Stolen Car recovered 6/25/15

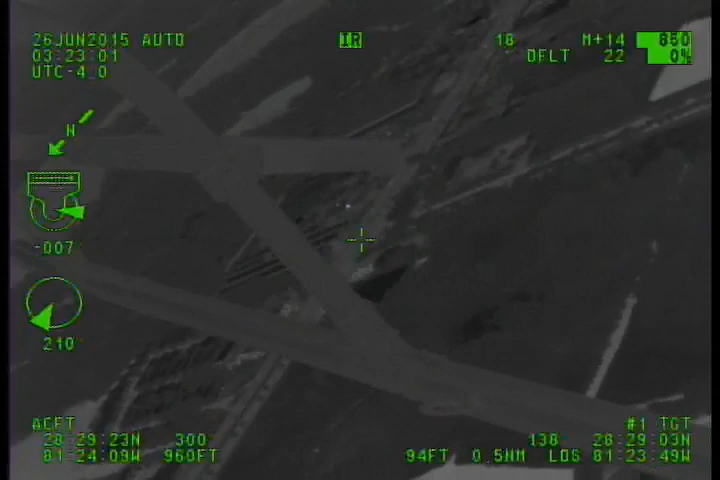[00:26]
County, we're northbound the trail in Americana.
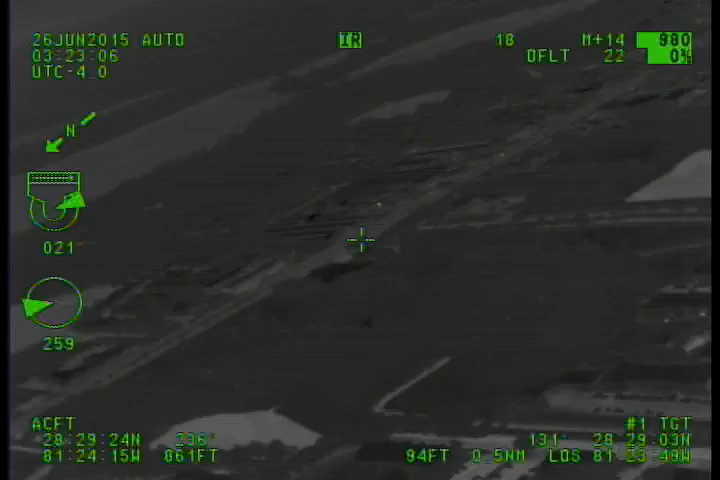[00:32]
A little behind. I'm playing catch up now. And if we have marked units that can parallel for a perimeter in case of a bailout.
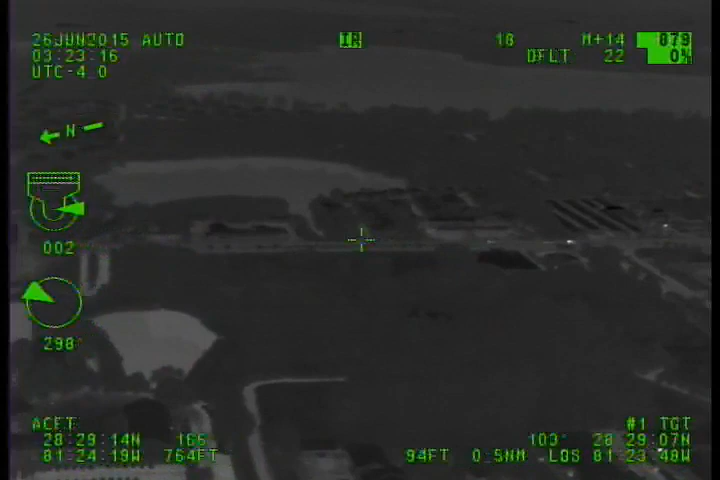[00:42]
They slowed up, so guys, just hang back.
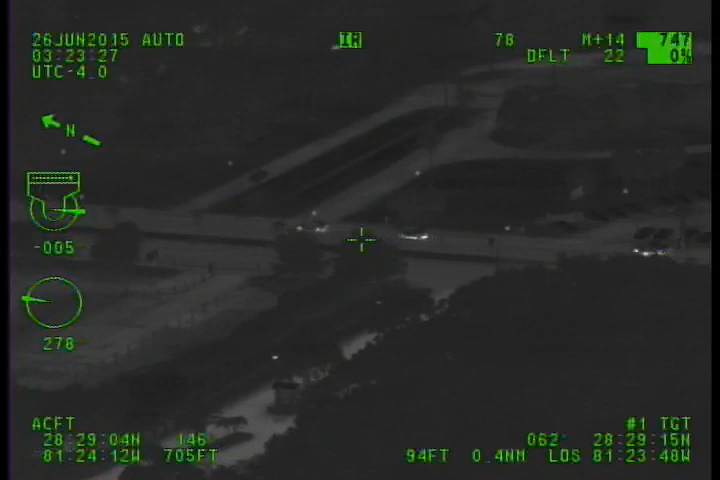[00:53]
Get the north end units to parallel them, please. North 41, parallel.
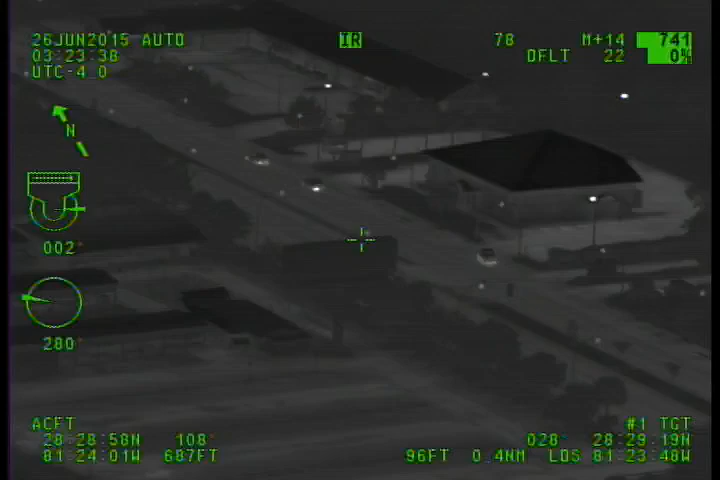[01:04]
Traffic for auto units at OBT and Americana behind the signal 10. 1033 traffic, 323 hours. Well, you're coming right up on them.
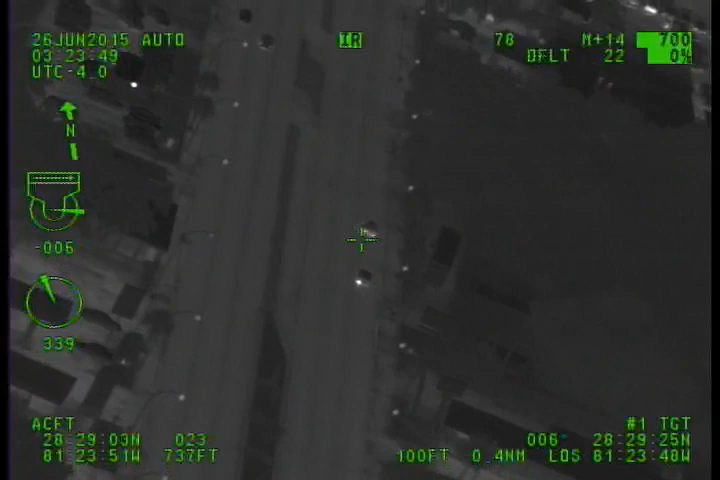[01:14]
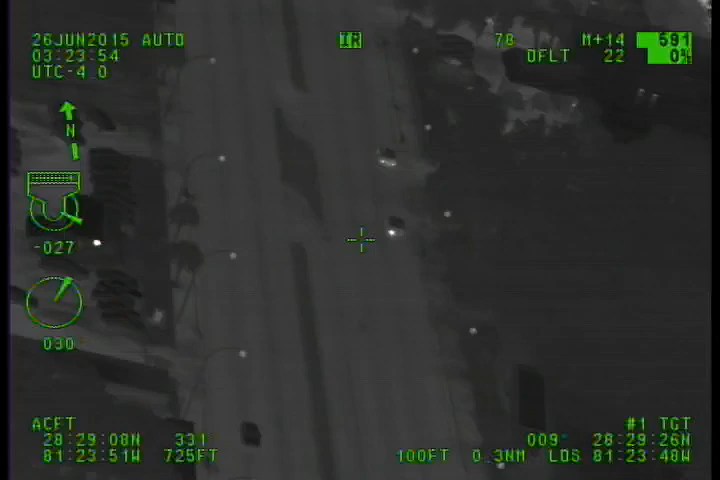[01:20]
Yeah. Where are you guys at now? They're indicating right into Universal Suites.
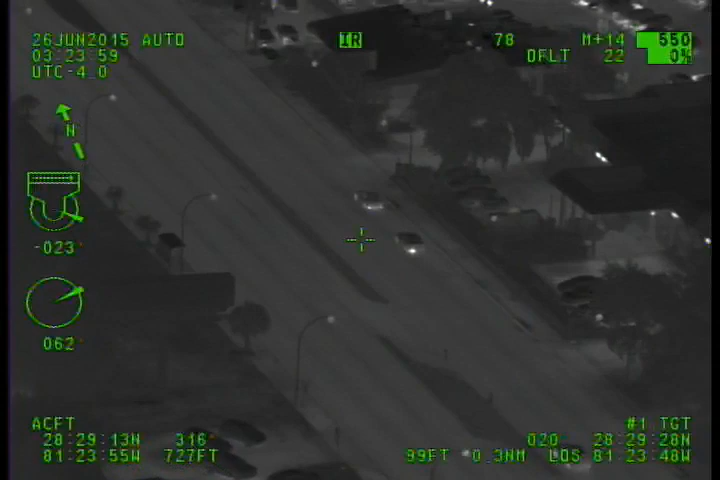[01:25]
Yeah, we can go here. There's nowhere to go now.
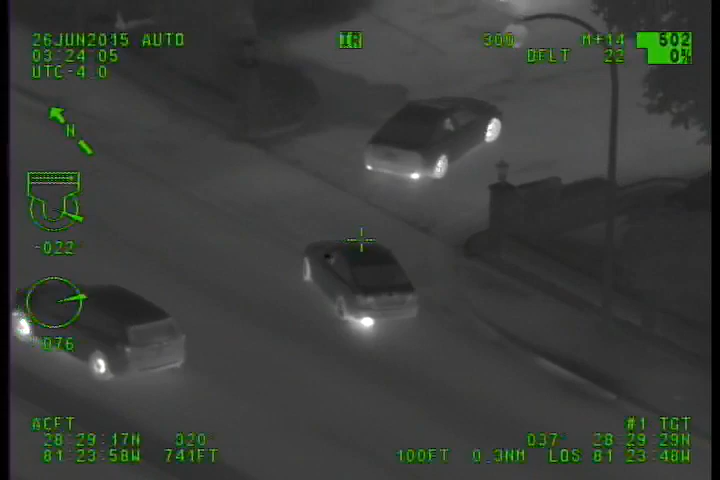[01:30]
Where'd you guys go? You ready to do it?
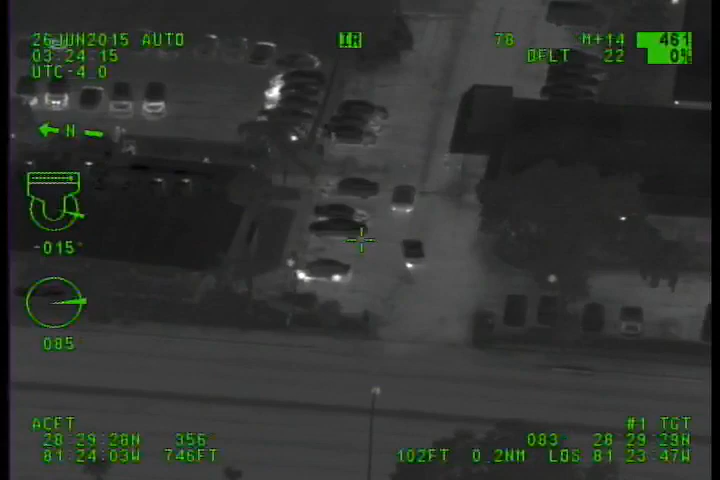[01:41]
Chase, are you overhead yet? Yes, we are. Alright, they went into the extended stay, the old Universal Suites, on the north end, north entrance.
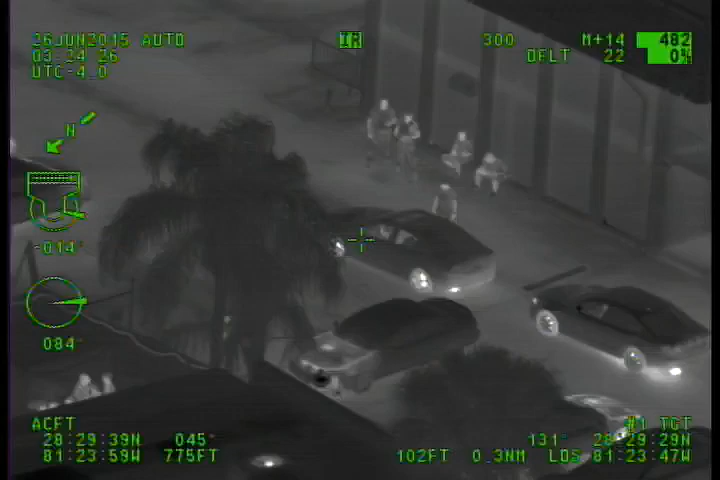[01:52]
Where would you go? They're stopped, like, talking to security, send me the flashlight. You guys are right behind them, you got them right there. I'm with you.
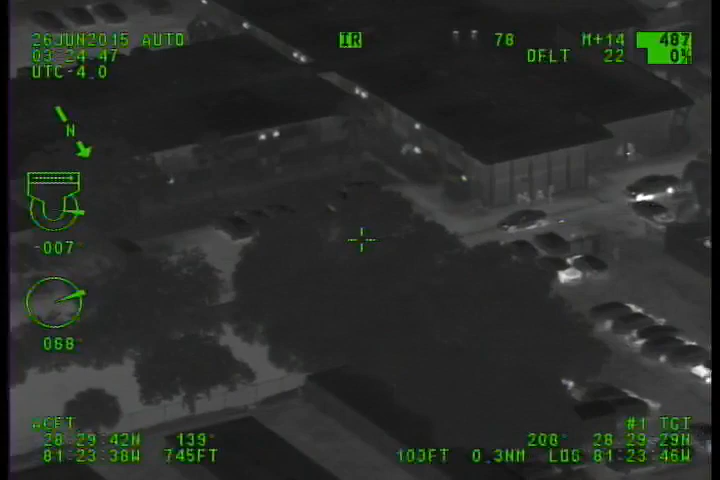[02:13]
Go ahead. These two walking off chase or no? Still in the car.
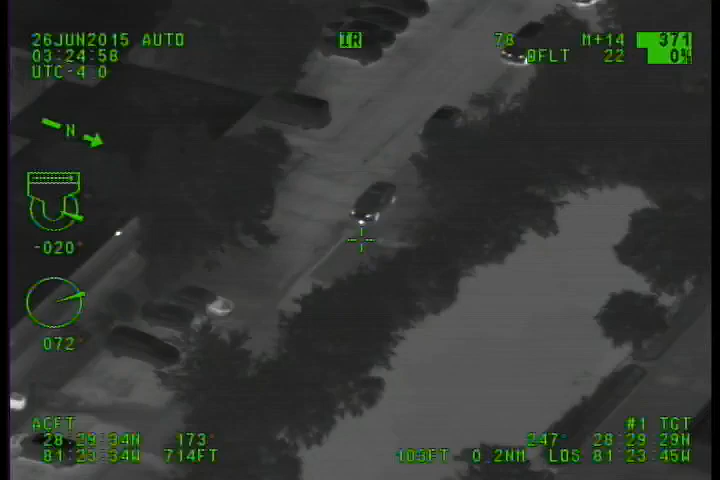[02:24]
Guys, for chase, is signal 10 car number 1 or number 2? Number 2. You're ready to light them up, Chuck. They're not going anywhere here. You with us, Uriel? Yeah, we're out here. Alright, line them up.
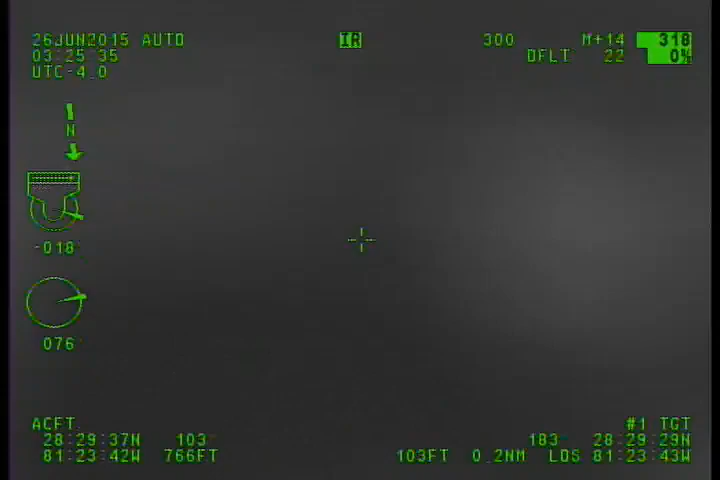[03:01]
County, so far everybody's 10-4. The vehicle is stopped. Everyone's 10-4. They're in the parking lot of the hotel. 10-4. 325.
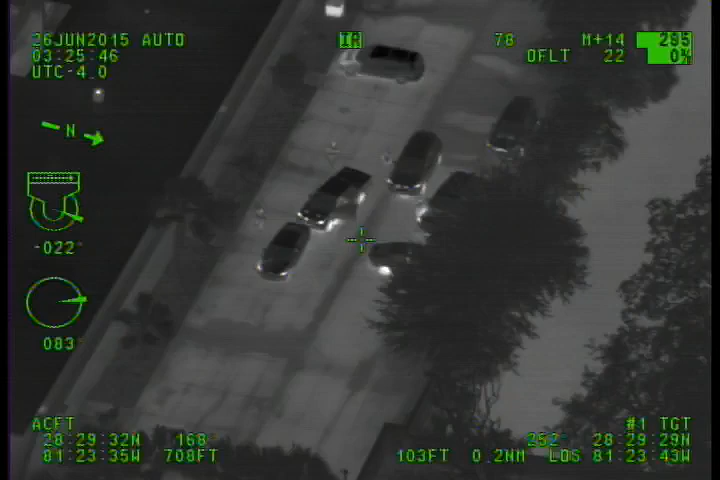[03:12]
County Auto 10, we're on the north side, the extended stay. Both cars stopped. We've got 2 and 1, and 1 and another. 26 cars. K9,